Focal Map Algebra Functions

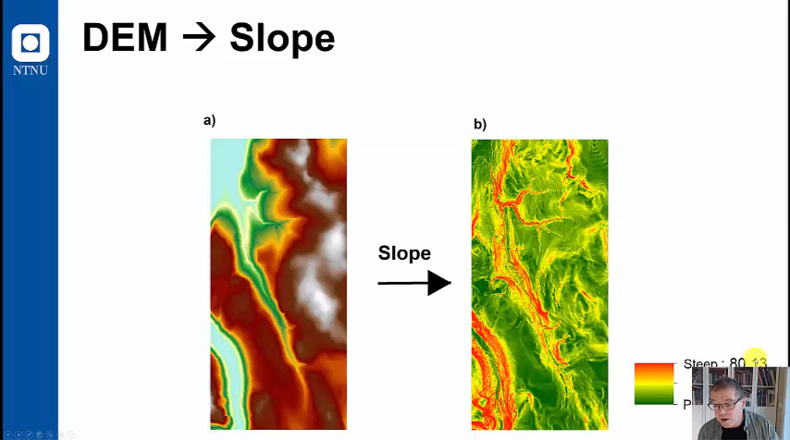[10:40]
And here we have a area where it's up to 80 degrees steepness. So the units for terrain slope it may either be in degrees or in percentage.